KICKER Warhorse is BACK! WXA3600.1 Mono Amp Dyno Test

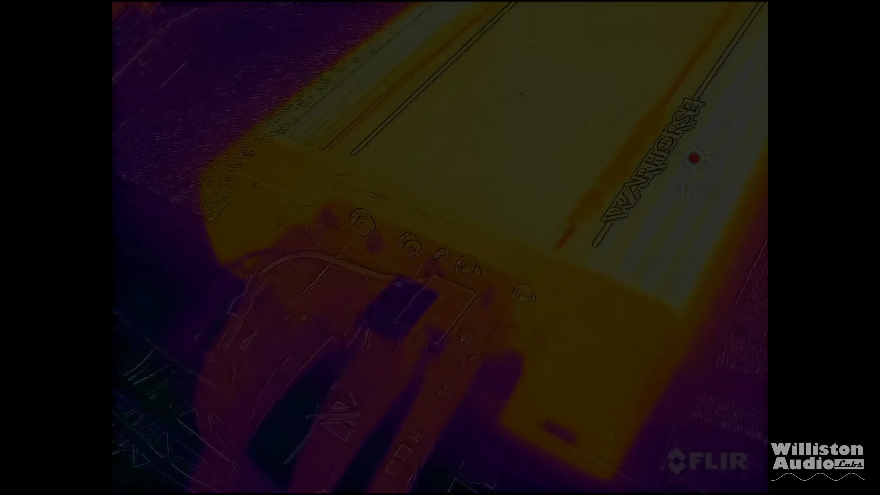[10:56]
Pretty sweet. Here is the amp using the FLIR.
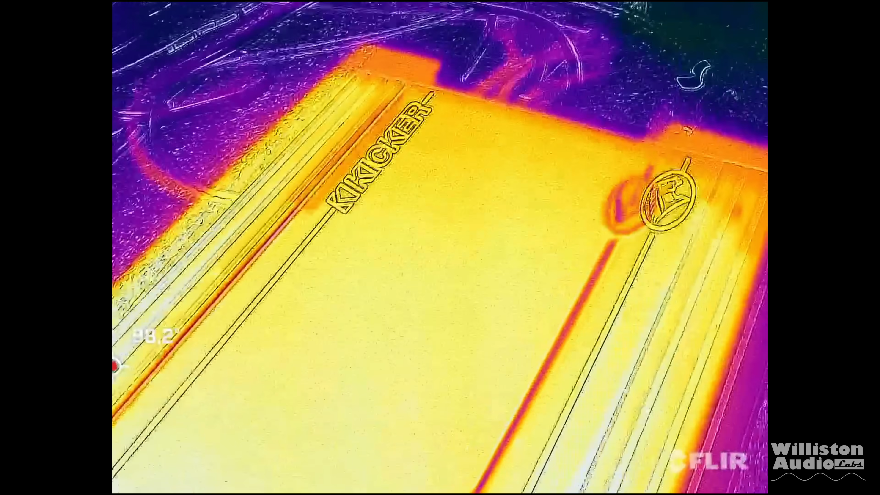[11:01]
I was having some issues with my FLIR, but I can tell you right off the bat, the amp did not get extremely hot.
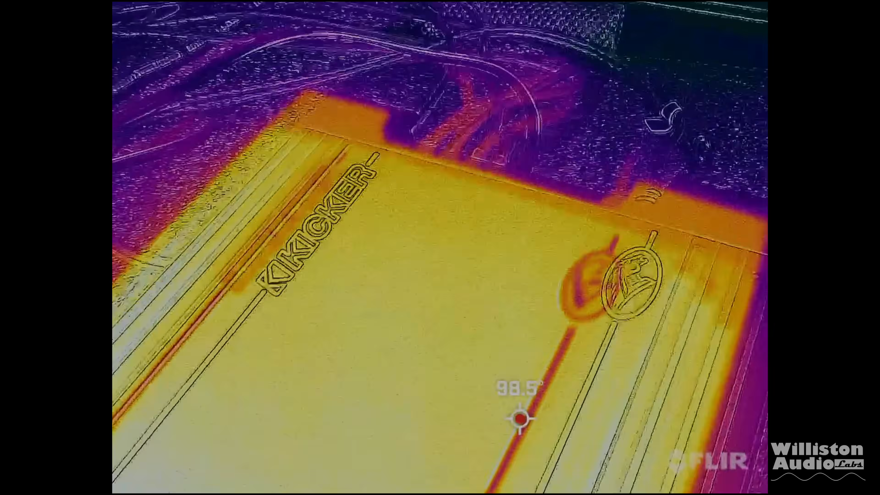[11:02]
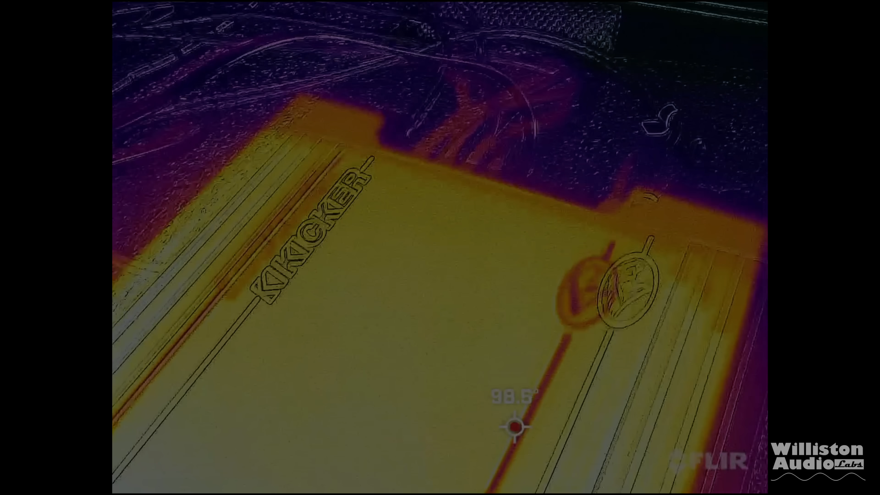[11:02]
The fans came on when they needed to, kept the amp nice and cool.